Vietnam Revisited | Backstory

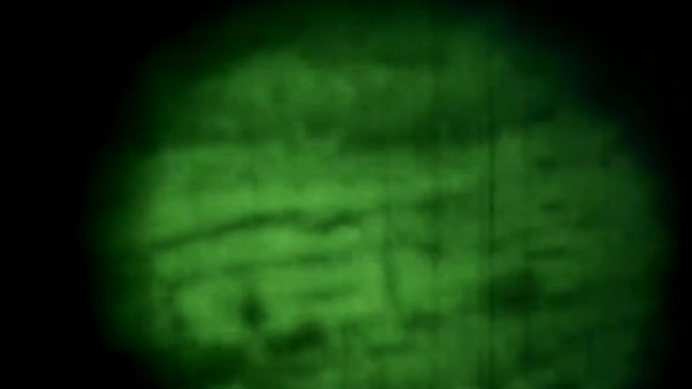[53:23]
Now, that's done with a medium-range starlight scope.
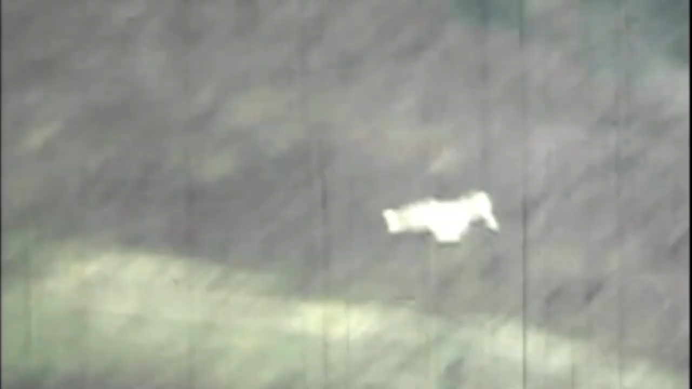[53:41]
That was the edge of our perimeter.